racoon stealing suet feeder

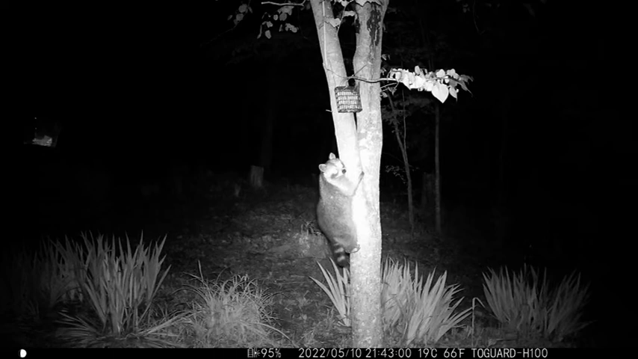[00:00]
This is a marauding raccoon we have around the house. He has stolen two soot feeders and hauled them away somewhere. We have no idea where they're at. And this shows him trying to rip this one off the tree. I wired it on with some electric fence wire, and he tugs and struggles and does everything he can to try to get it off,
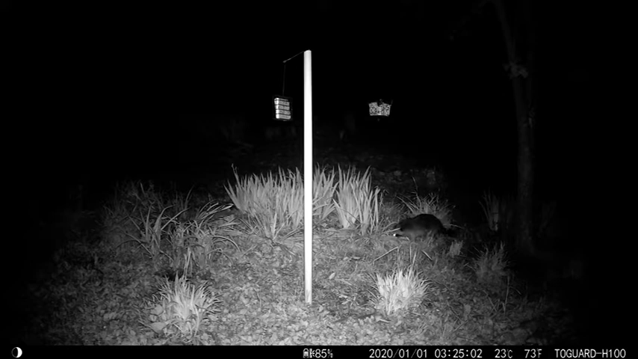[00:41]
I think the thing must weigh, I would guess this thing weighs 15 pounds. It's huge, big old fat thing. So we made some efforts to make it hard on him. He's going to follow the tree shortly. There he goes. He's had it. But here's what I did a couple of days ago. I've got a PVC pipe, which I have greased with wheel-bearing grease, and he's tried to get up it and failed, and he can't get to the soot feeder now, and I guess he's pretty aggravated.